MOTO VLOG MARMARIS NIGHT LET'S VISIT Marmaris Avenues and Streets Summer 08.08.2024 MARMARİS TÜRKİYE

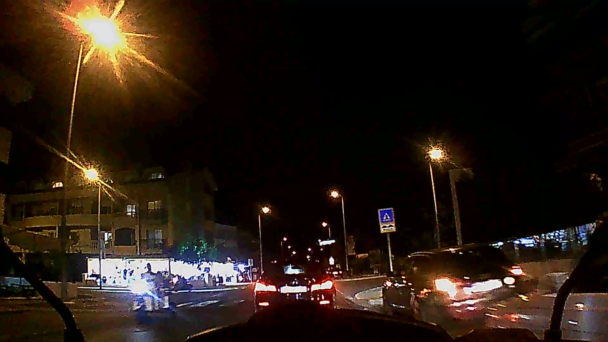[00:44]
Altında araba var. Bas gitsene. Yol boş. Have a nice time.
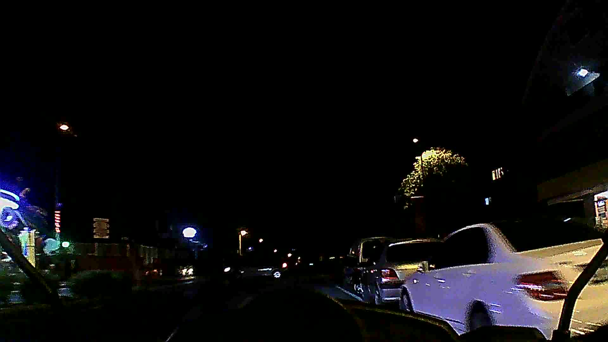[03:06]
Bakın şimdi bak. Bak şimdi arabanın plakasına bak. 06 plak. Buyur. Yolun ortasında şey yapıyor. Yolun ortasında macera. Buyurun yani. Ben bir şey söyledim. Neyse arkadaşlar. Arbitalan'ın turumuzun sonuna geldik neredeyse.